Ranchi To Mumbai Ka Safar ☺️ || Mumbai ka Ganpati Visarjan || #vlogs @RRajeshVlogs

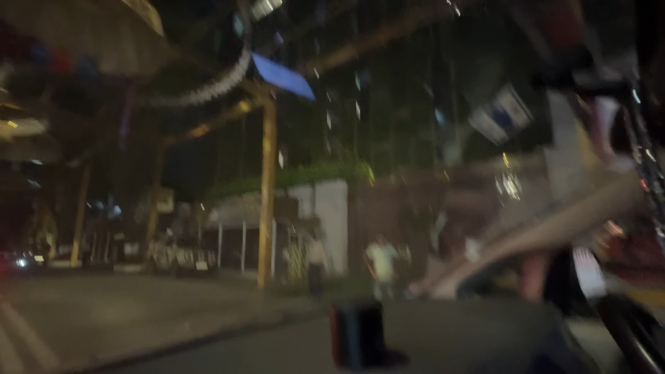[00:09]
अब तो रात में तोड़ा किलियर दीख नहीं रहा है यह देखें उपर तो